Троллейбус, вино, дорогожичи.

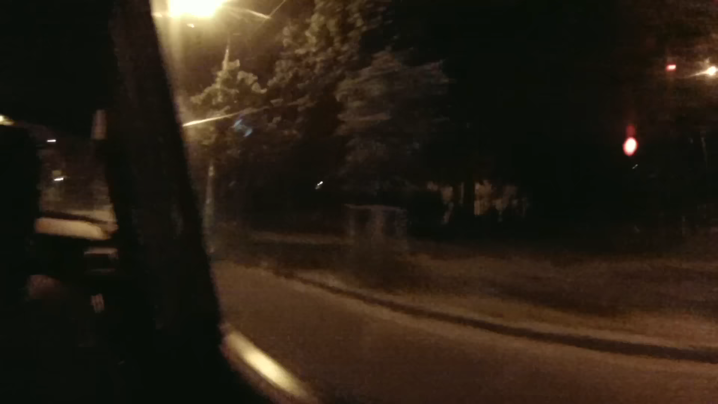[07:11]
а это дорогожич правильно вот это? да ближайшие дали шо я это сел на 18 вернее езжу на 18
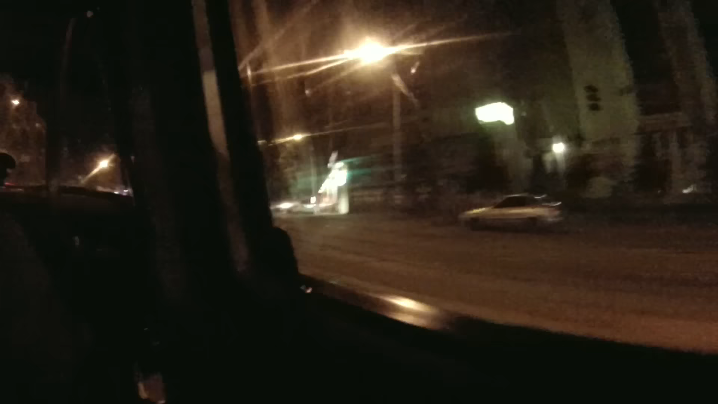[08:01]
это уже вот этот уже район ясно это уже 18 да это уже это родная земля